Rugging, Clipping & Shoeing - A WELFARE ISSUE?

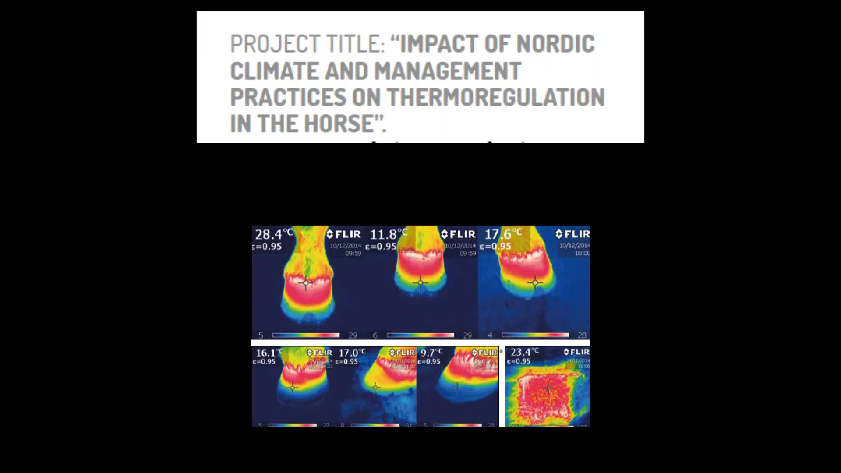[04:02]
Researchers from Norway found that shod hooves, particularly hind hooves,
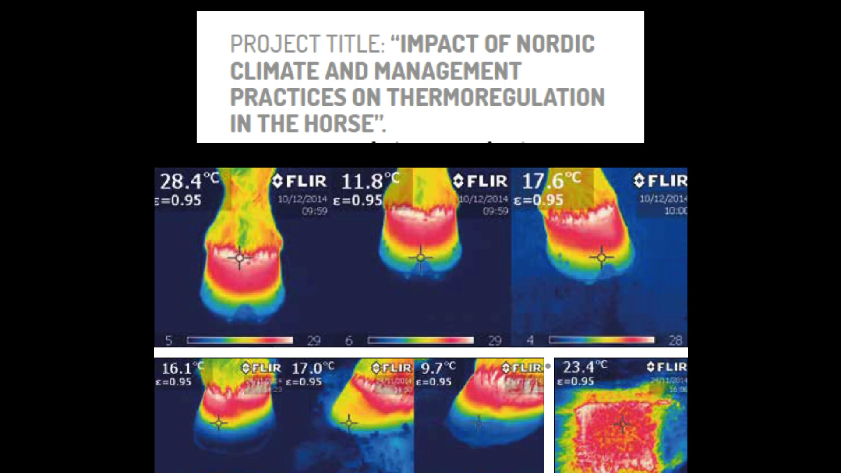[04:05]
had a significantly lower temperature than unshod, bare hooves.
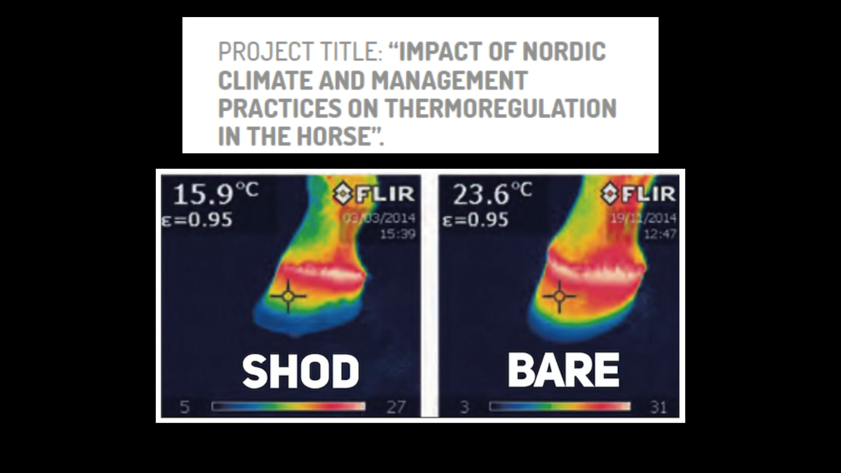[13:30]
horses tended to have colder feet especially the hind feet for some reason when they were wearing metal shoes compared to when they were barefoot the researchers confirmed what Greta had long suspected I have always thought that shod hooves felt colder when